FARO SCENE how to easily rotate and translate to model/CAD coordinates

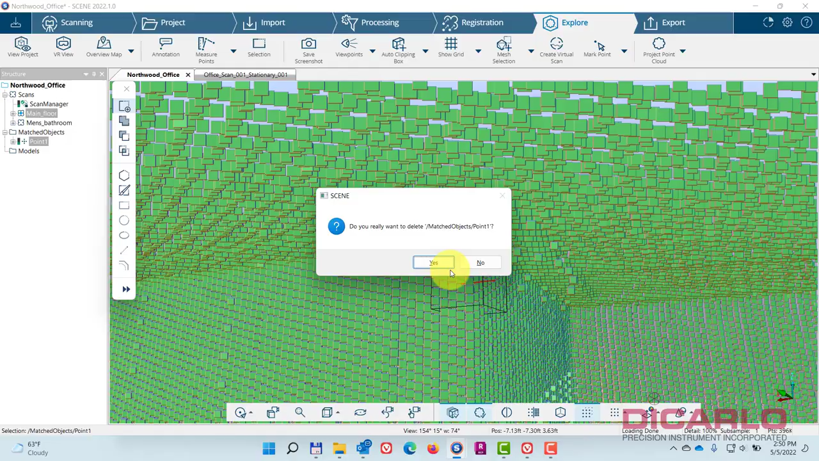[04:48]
me do this do this again so the point that I want is right here
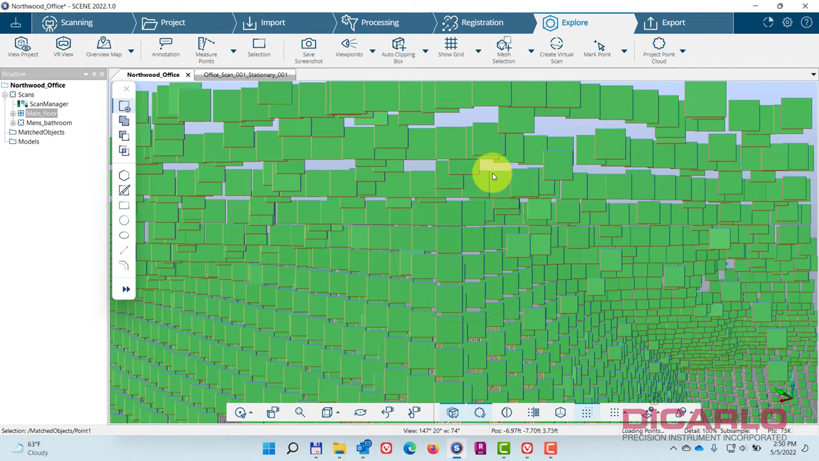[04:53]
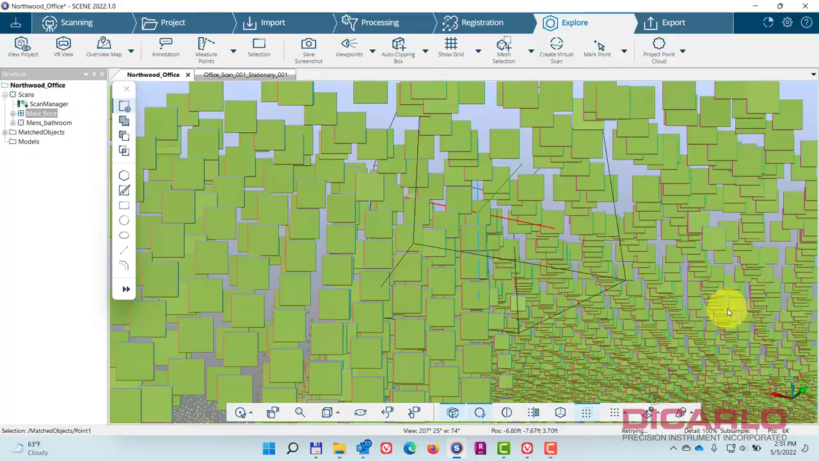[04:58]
there we go this is better there you go that's the right point now you don't have to do it the way I just did it but I find it a little
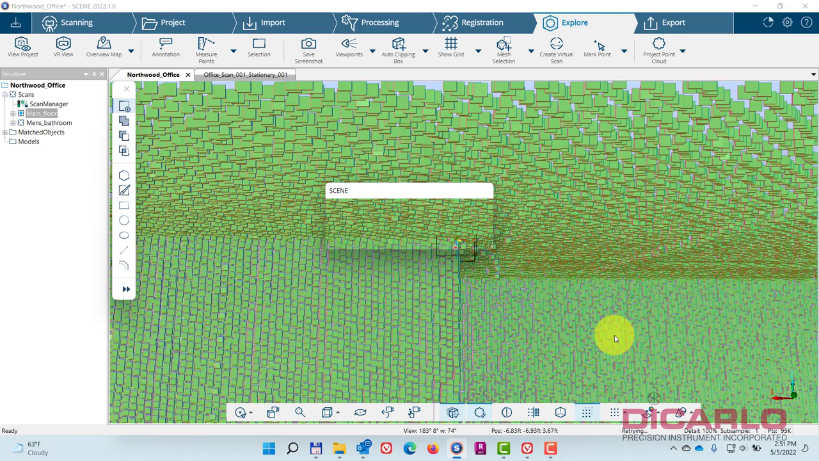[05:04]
bit easier now point exists now I can go into my registration button and
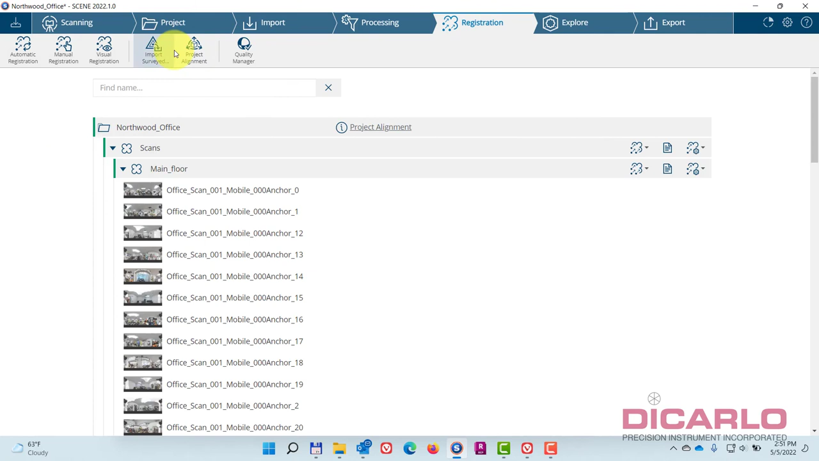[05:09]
in the project alignment tab I can do a two-point alignment and
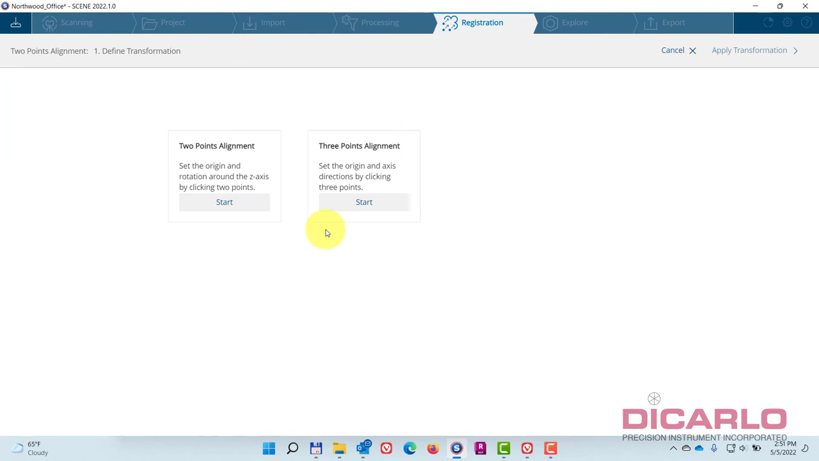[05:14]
I'm actually going to ignore the second point but that's the only routine that I found that works for me
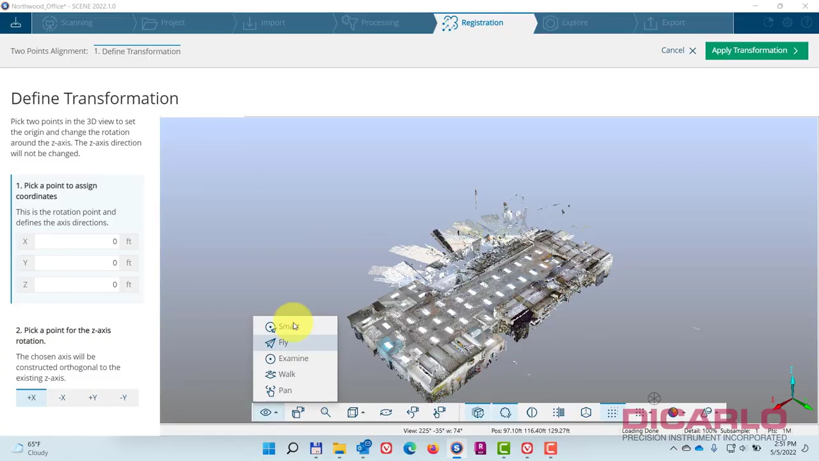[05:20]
a fly into the spot where I need it to be you can already see that the point
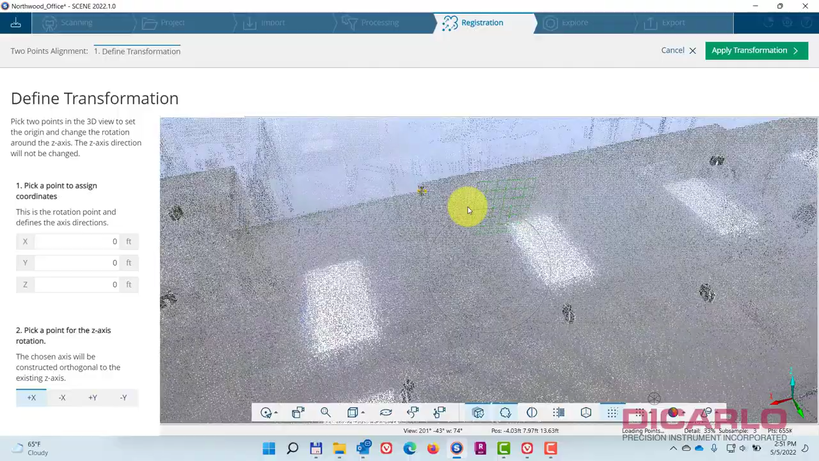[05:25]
that's why I do it because in this view it's asking you hey pick the point that you know the
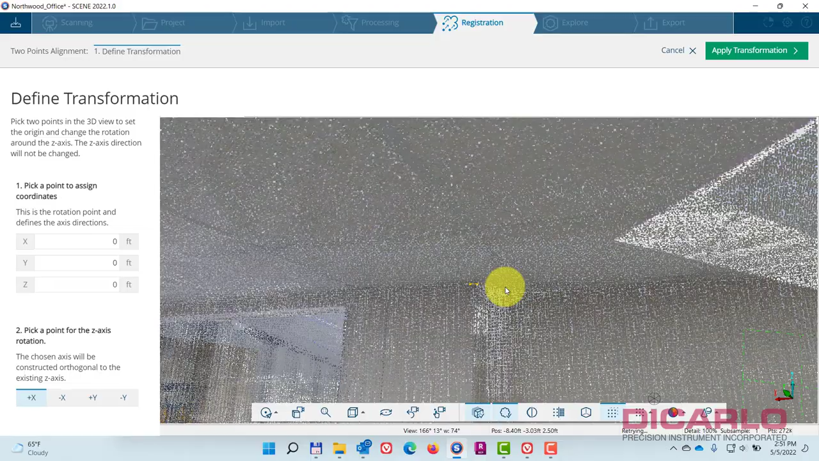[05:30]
coordinates for and I don't know if you don't have it marked you will have a hard
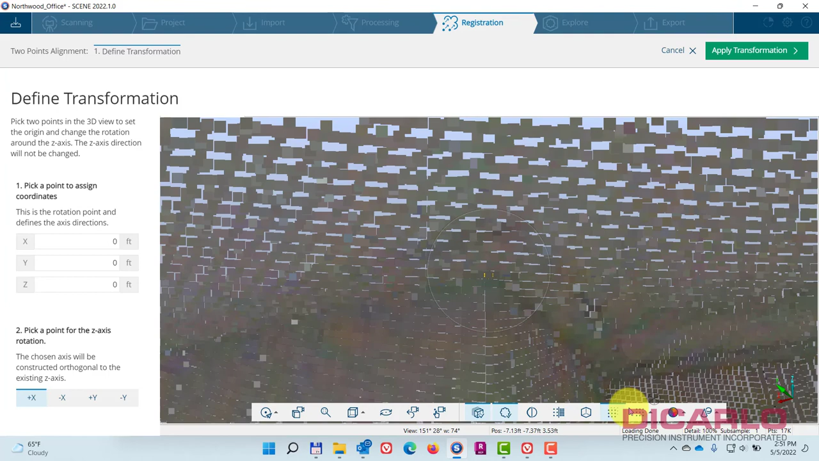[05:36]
time finding it because you will not have a you know little was a bowtie mark over here here because I have this bowtie mark right around it already I know that I'll be picking the right point so if I know the coordinates for it and say they are 100 by 200
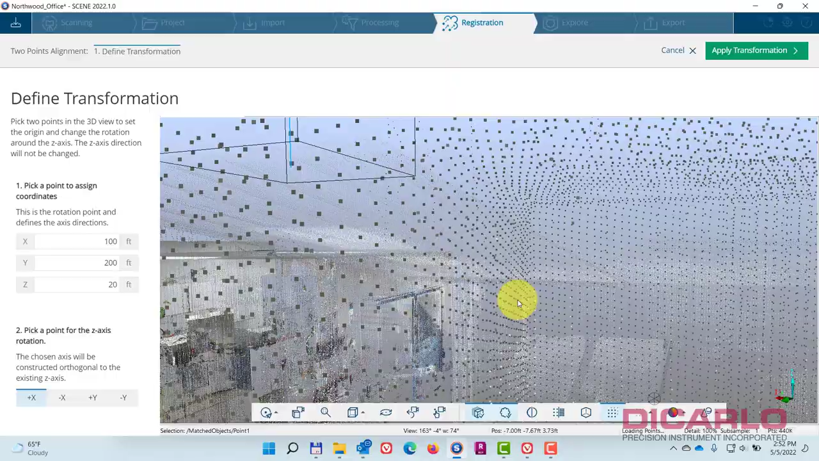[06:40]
and just verify that that looks correct I lost focus here for a moment so where was that point hold on oh there we go so
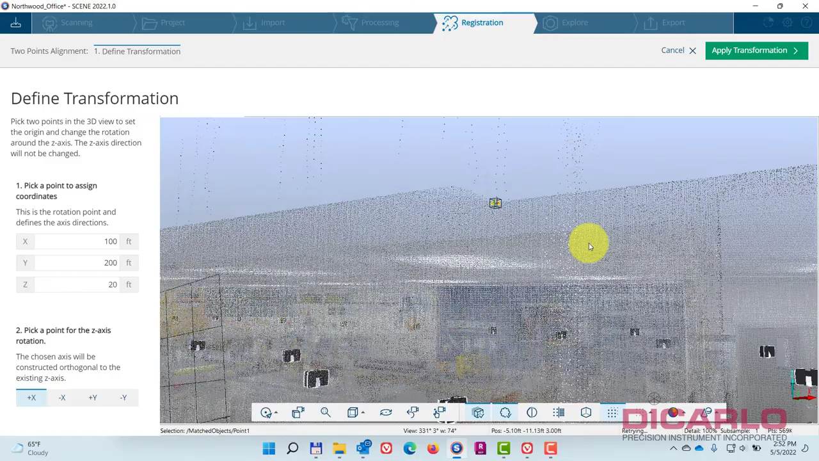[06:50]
the coordinate system should be set properly over there meaning if I just hit the apply apply transformation I didn't do so the only thing I did was this I didn't really click any
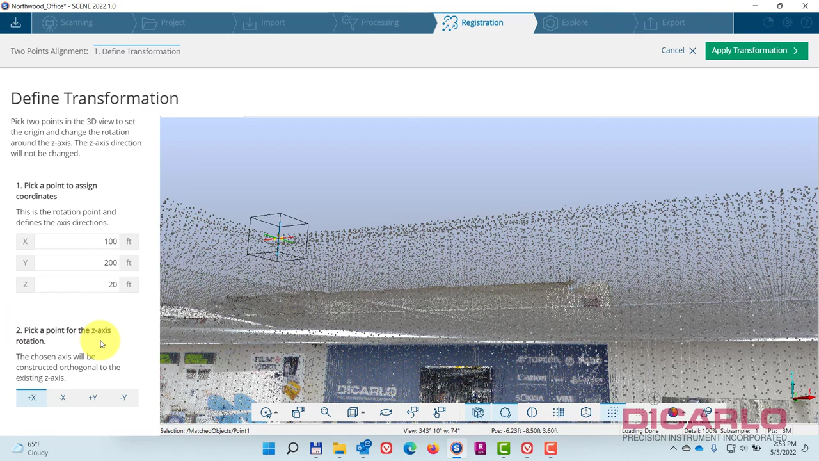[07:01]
other points in the second option we'll just hit apply close now if I go into my explore view and quickly view this first of all my rotation will be correct because
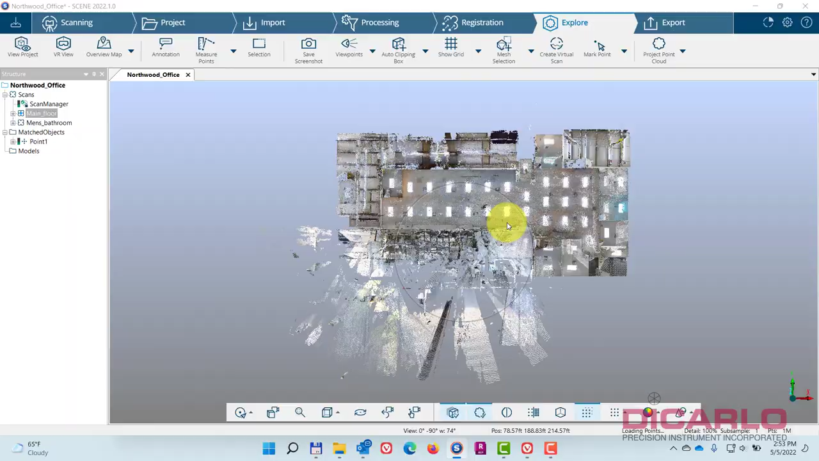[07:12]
it's still there and if we quickly come down to that point
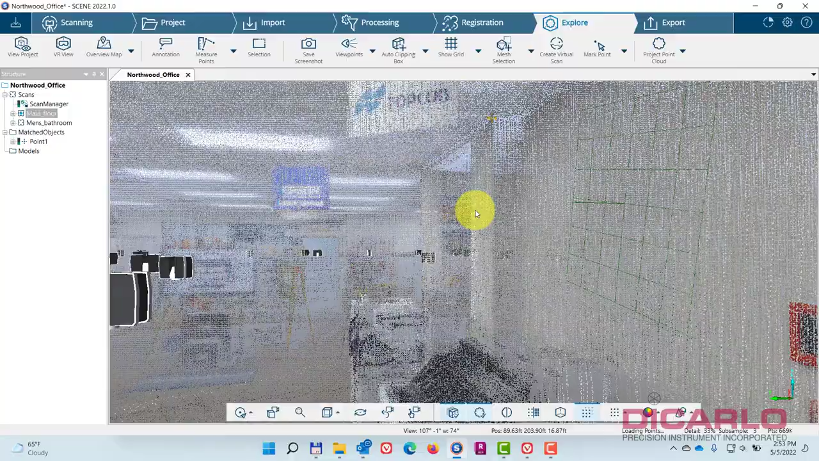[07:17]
and we just inspect the coordinates notice the coordinates at the bottom
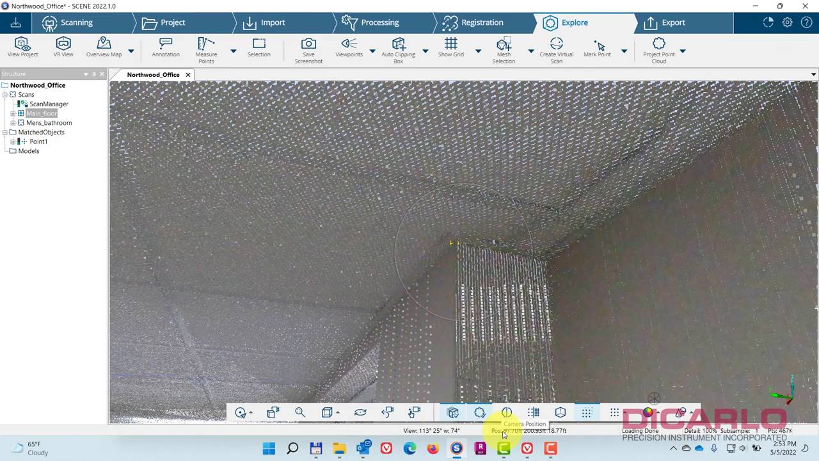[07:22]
100 by 200 by 20 is what I call the point so if I don't
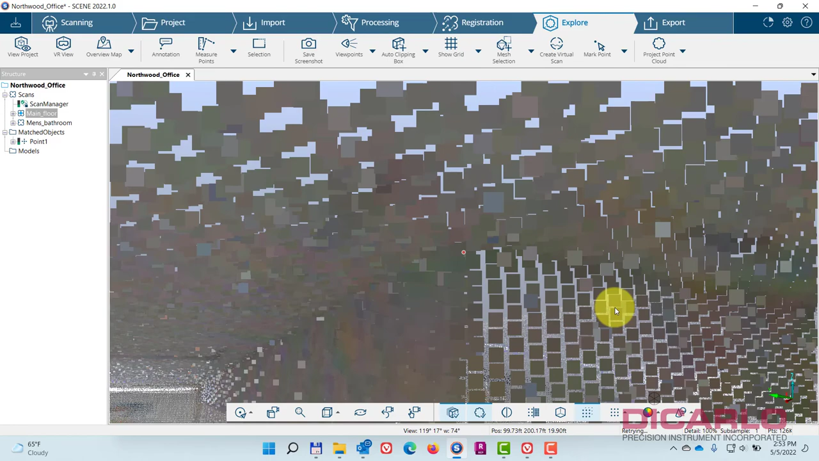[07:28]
actually create the point I'm just getting closer and closer to it so needless to say it's